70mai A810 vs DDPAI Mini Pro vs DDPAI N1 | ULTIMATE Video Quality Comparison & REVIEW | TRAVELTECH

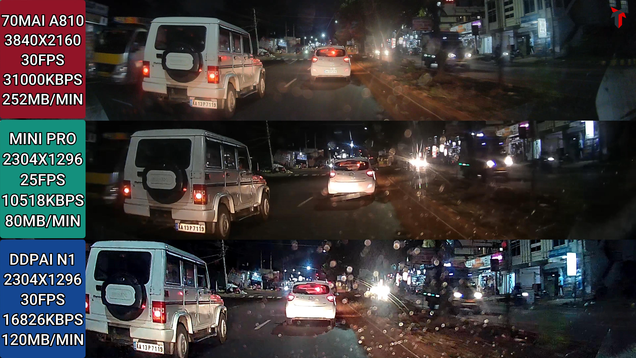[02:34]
as you can see on the left side there is a bolero car and i'm going to focus on the license plate of that first following that there is another important aspect the license plate of the car which is farthest from me about 20 feet away there is a grand item and i'm going to zoom in on that license plate as well now the third important criteria which i'm going to show you in the night sample is the glare of the vehicle coming from the opposite direction all these three aspects will come together in showing you which camera performs the best in